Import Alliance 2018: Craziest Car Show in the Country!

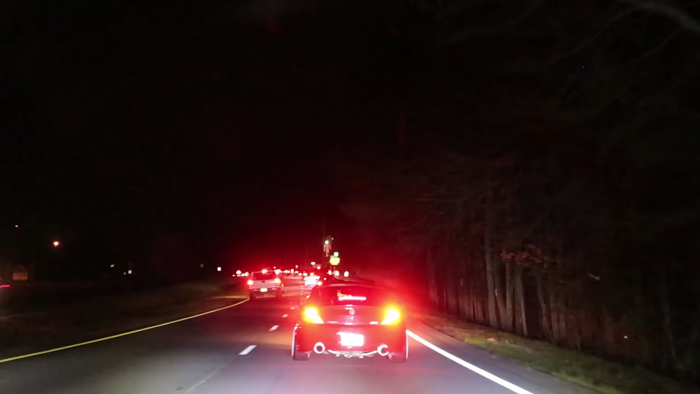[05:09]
all these cars are going to imports. I was gonna try to vlog here, but it's not gonna work.